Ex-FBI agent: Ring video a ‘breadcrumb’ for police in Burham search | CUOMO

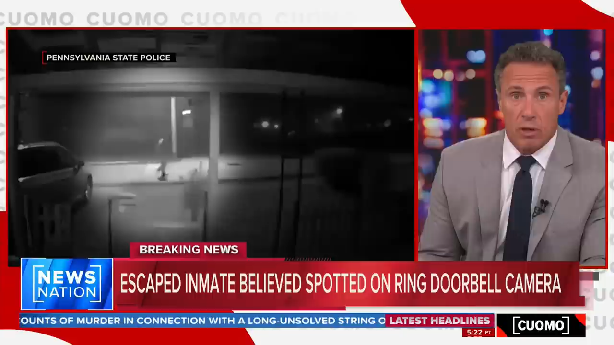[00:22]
This was in Warren, Pennsylvania, okay? That's where he was seen. A few days ago, tape was stamped at around 5 a.m., so of course, that's a lot of time for him to be somewhere else, maybe even to be better.